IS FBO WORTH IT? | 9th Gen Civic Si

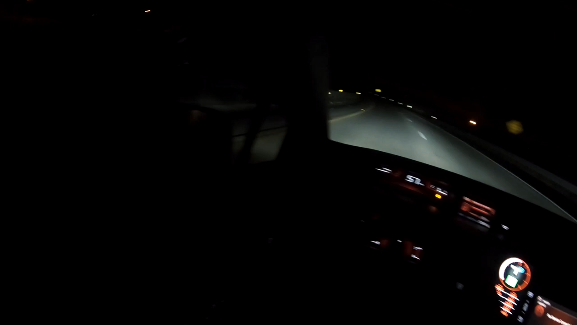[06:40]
one two three oh snap it's a cop i don't know if you guys can see the cop but yeah that wasn't a smart idea good thing i see them and didn't keep going until like 120 the power band on this car is great rbc